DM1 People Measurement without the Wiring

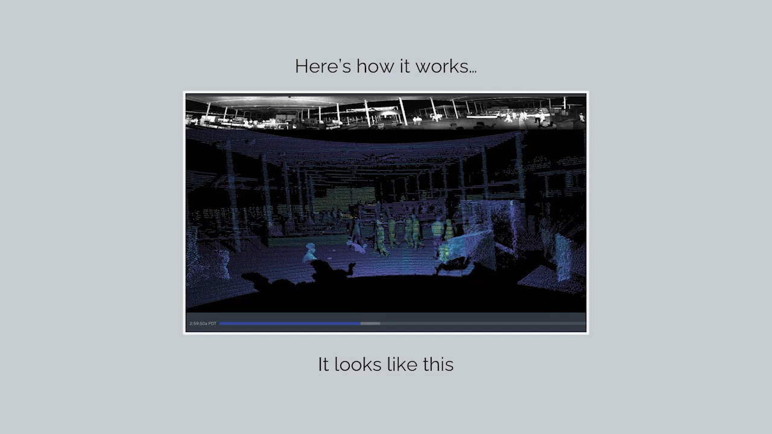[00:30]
The data is mapped against a digital representation of that space,